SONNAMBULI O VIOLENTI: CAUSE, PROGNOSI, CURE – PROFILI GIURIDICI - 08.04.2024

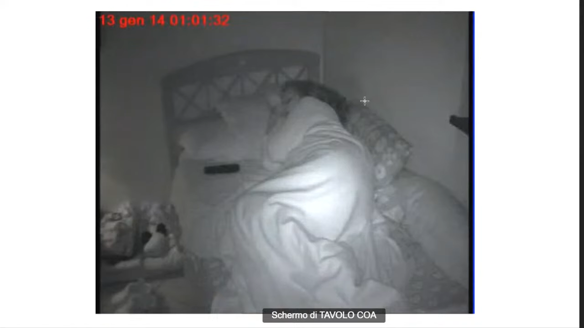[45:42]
si siede e mette a posto per esempio il divano che è accanto al letto questo è un atto di sonnambulismo non violento però è un sonnambulismo REM invece quest'altro caso è un caso in realtà in